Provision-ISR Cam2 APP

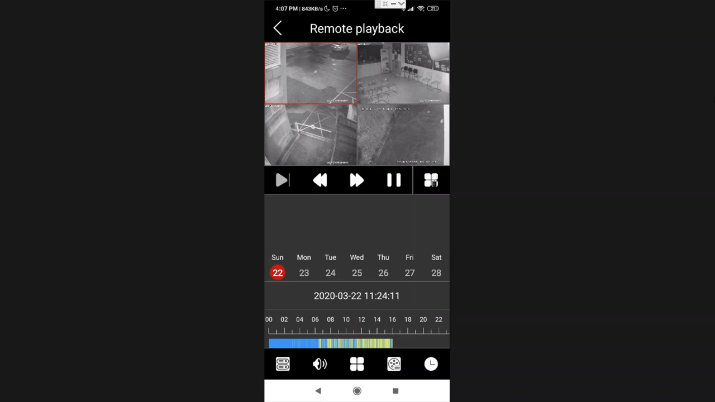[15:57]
So, once I play with the time, I can see immediate, and it's very immediate, change of photos according to the time that I have selected.